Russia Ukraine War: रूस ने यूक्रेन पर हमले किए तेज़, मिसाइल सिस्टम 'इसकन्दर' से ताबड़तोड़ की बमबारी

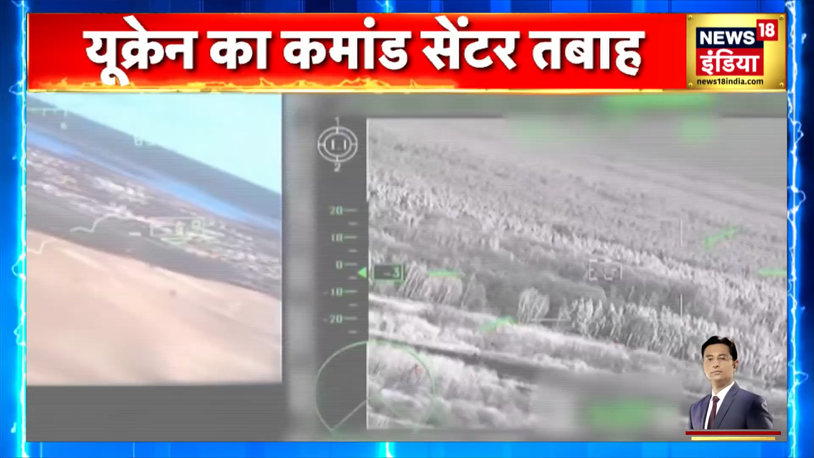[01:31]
برساتھ شروع کر دی روس نے ان ہوای حملوں میں یوکرین کی سینہ کے ایک کمانڈ سینٹر کو تباہ کرنے کا تاوہ کیا اپنے مشن کو انجام دینے کے بعد روس کے ان ہیلیکاپٹروں نے